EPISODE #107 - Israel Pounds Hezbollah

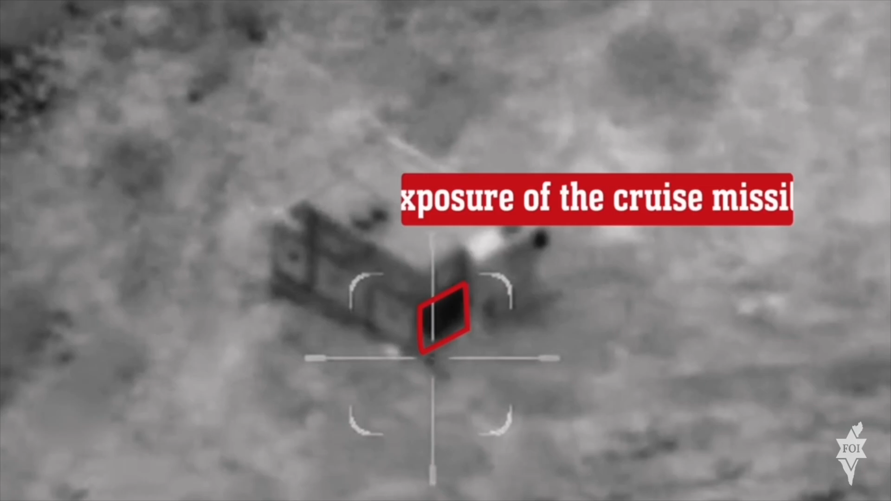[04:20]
making an opening in the building that exposed the missile.
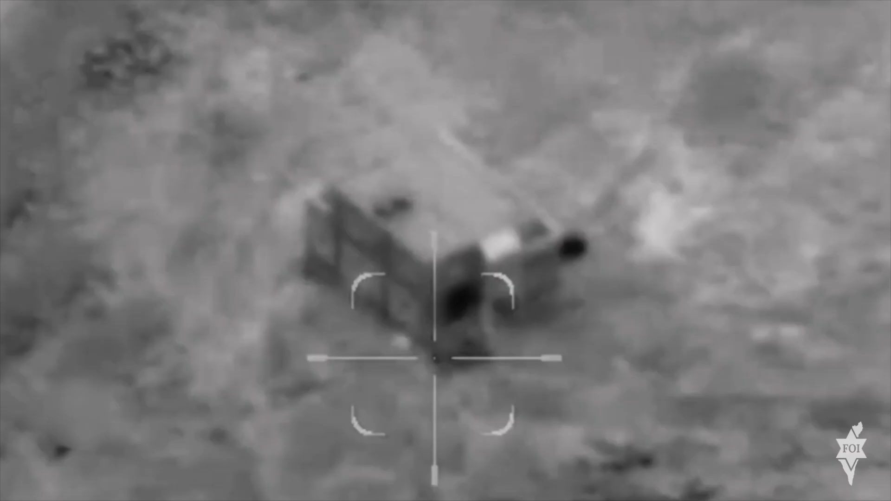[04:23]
In a precise strike, the IDF eliminated the terrorists and this missile launching